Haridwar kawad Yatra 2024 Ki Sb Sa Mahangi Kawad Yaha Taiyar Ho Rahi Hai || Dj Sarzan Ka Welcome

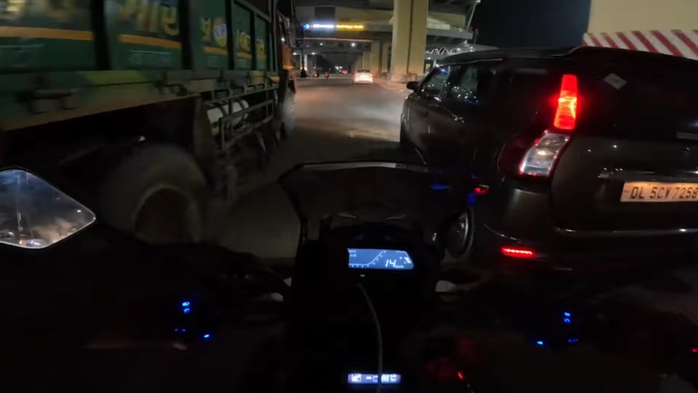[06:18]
तो ये वाली बात है, तो वो चीज़ देखते हुए मज़ेदार। अब देखो यह रास्ता अच्छा है गाइस, देखो भाई रात में ये निकला हुआ है ट्रक,
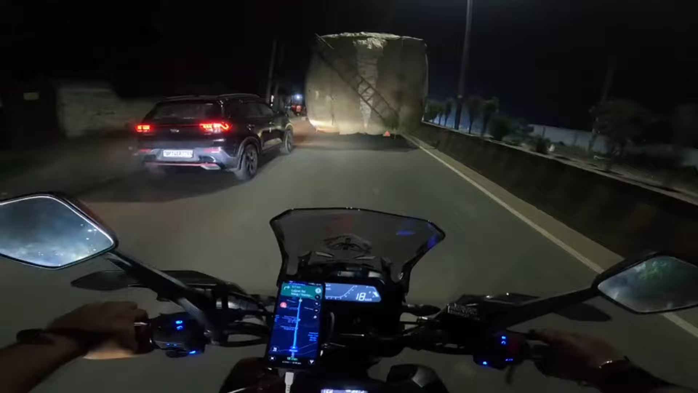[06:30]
ट्रक है नहीं ट्रैक्टर ट्रॉली है शायद, ट्रैक्टर ट्रॉली है, और देख रहे हो बिल्कुल स्पेस नहीं है इसके बराबर में निकलने के लिए। ये देखो ये भी नीचे उतार के लेके जा रहा है,